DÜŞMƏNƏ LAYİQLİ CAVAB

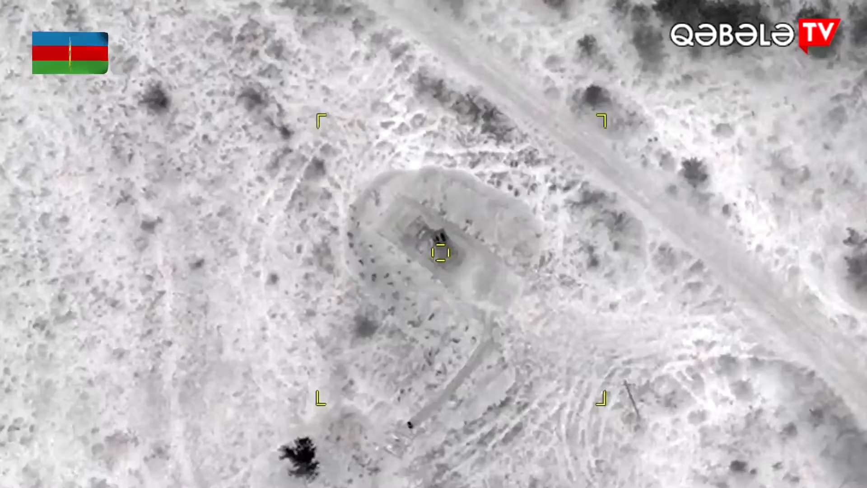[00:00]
Düşmənin döyüş texnikası və canlı qüvvəsi məhv edilib.
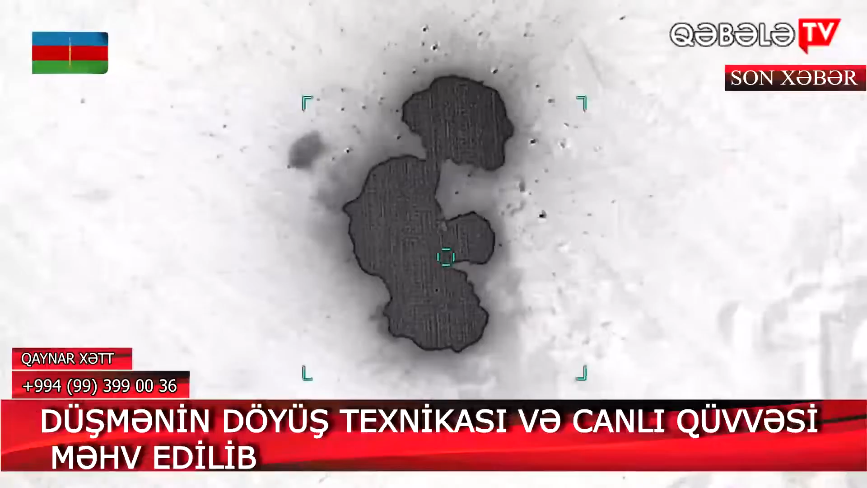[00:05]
Bu barədə Müdafiə Nazirliyindən bildirilib. Düşmənə vurulan dəqiq atəş zərbəsi ilə Ermənistan silahlı qüvvələrinin 3 ədəd tankı,
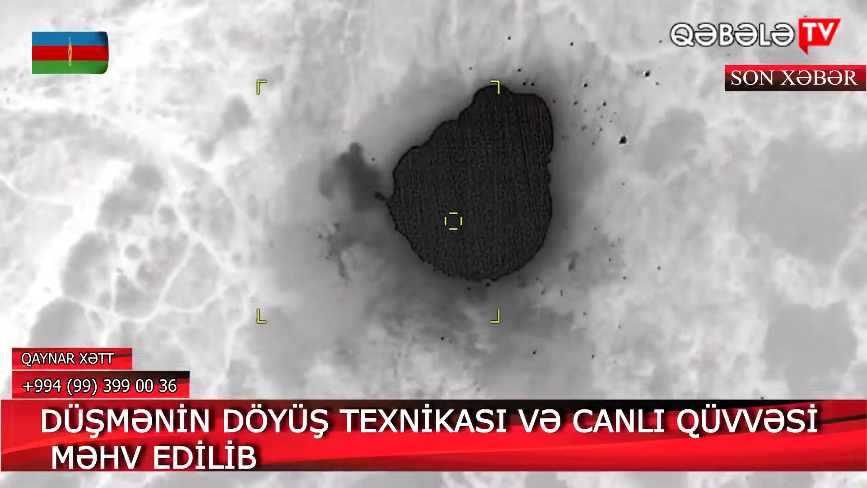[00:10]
1 ədəd qrad yayılma atəşli reaktiv sistemi, 1 ədəd sursatla dolu yük maşını, döyüş mövqeyində və qoşquda olan 3 topu, o cümlədən xeyli sayda canlı qüvvəsi məhv edilib.